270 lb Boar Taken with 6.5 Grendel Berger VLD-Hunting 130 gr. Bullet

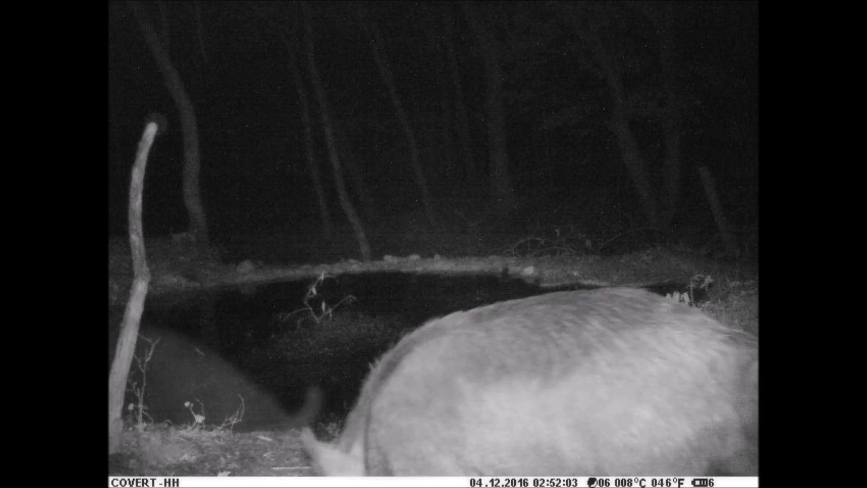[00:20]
I could tell from the game cam images that the boar was pretty good size, but not fully filled out yet. Now, the action's gonna happen pretty quickly.
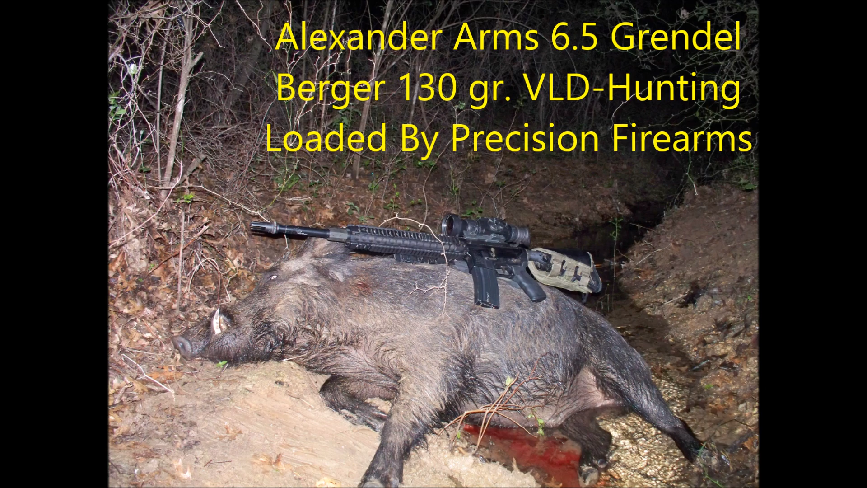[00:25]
The boar was in heavy cover, so I was afraid to lose it. Here we go.
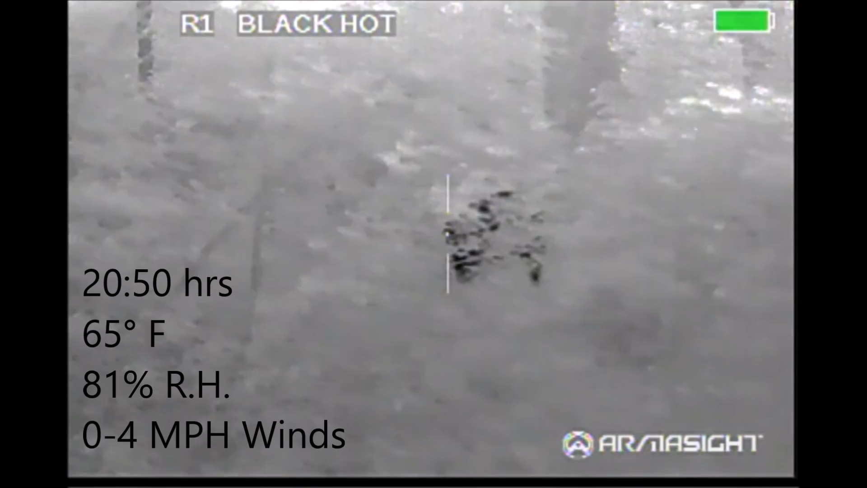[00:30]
I put the shot in the neck and I thought he'd go down immediately, but instead he ran.
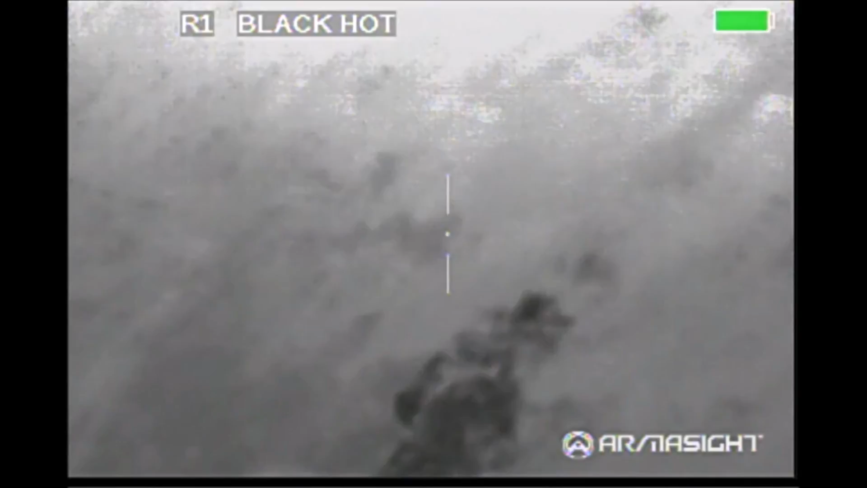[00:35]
I tried to stay on him as he came across the creek, but that wasn't necessary.
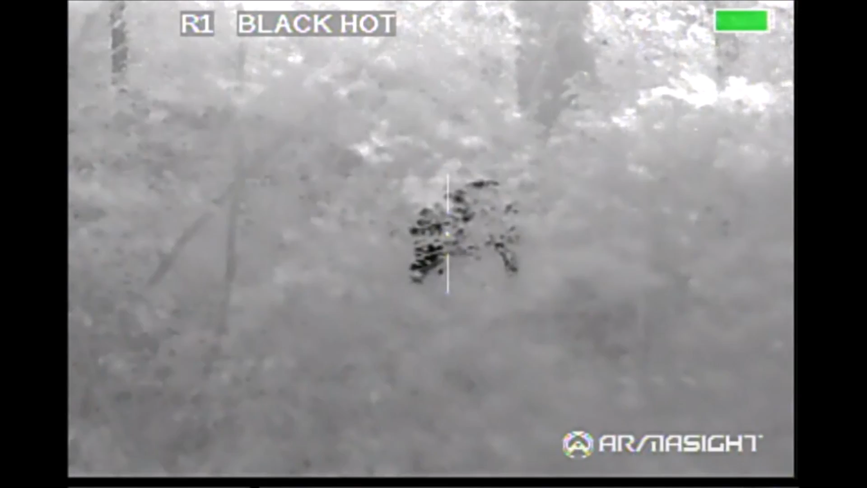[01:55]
really did its job in helping me choose the proper time
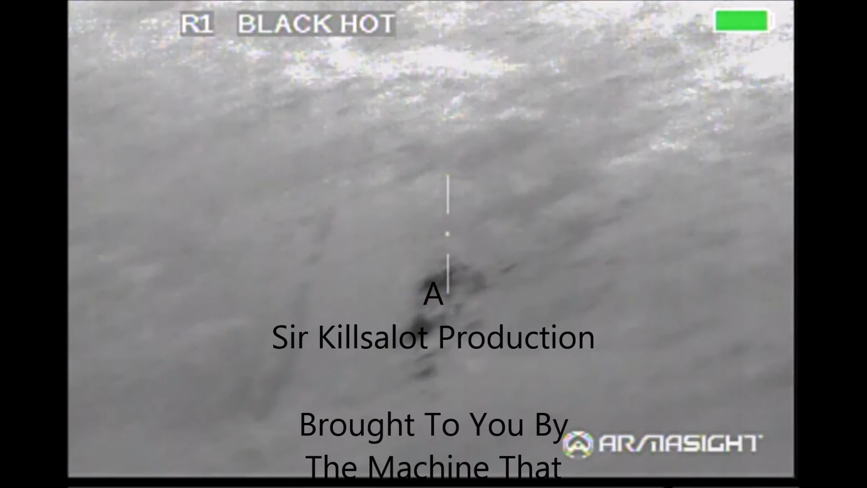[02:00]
in which to take the shot and then to be able to track the hog as it attempted to run.